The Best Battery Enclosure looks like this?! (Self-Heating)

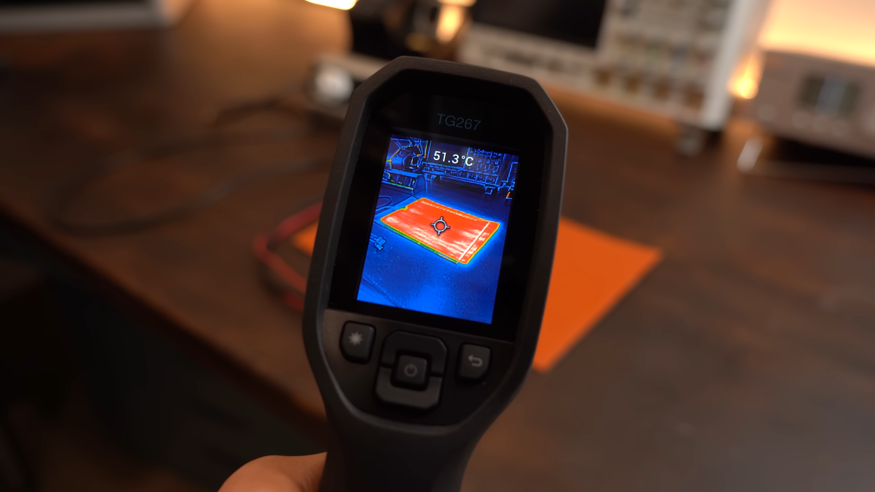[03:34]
On screen: spot 51.3°C
The result is, as you can see, a super quick heating up time as well as a too high temperature.
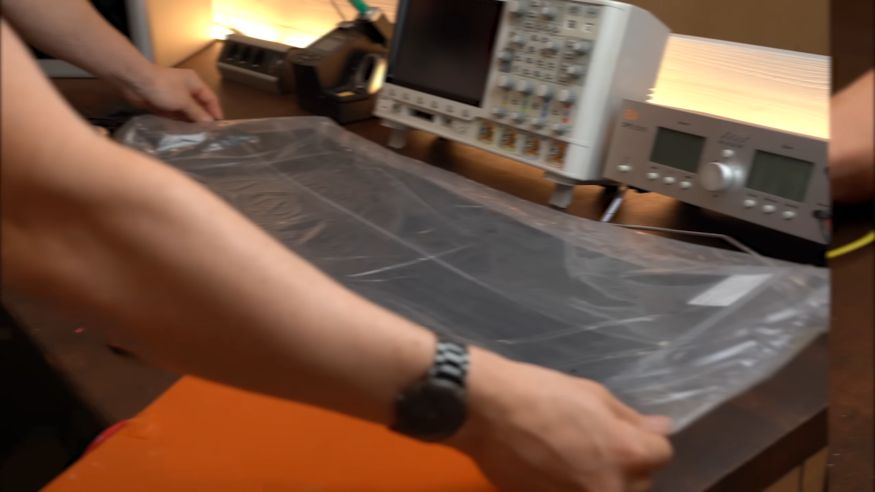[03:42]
But luckily for me, I also ordered this big terrarium heat pad which
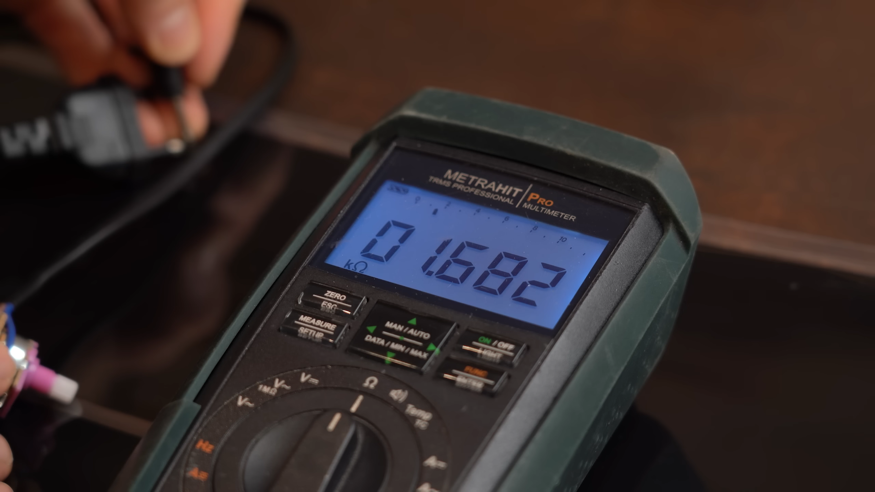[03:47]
comes with a higher resistance and thus after hooking it up to mains voltage it
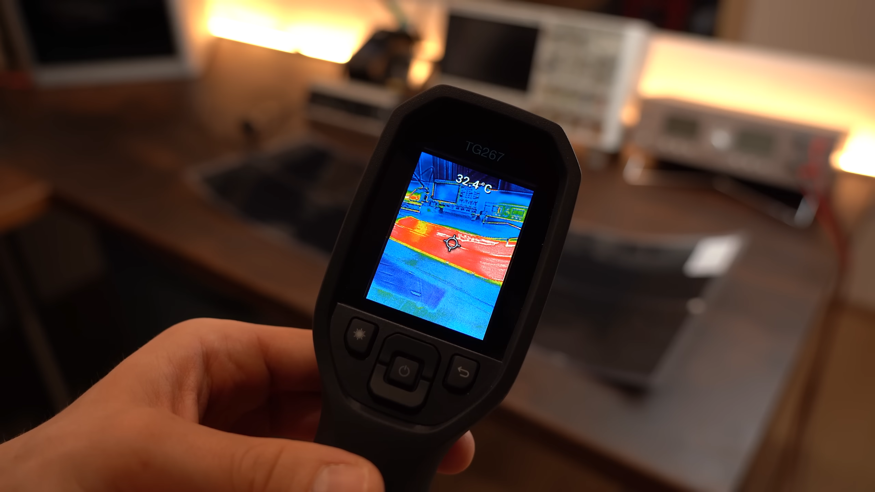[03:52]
On screen: spot 32.4°C
heated up slowly and only up to 40ºC, perfect.
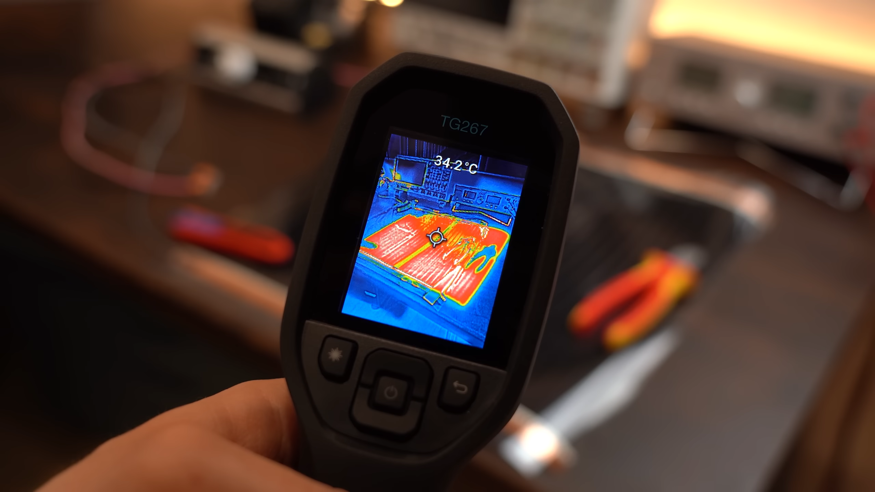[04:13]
On screen: spot 34.2°C
And luckily for me this thing performed pretty much the same way as the terrarium heater meaning it is definitely suitable for my application.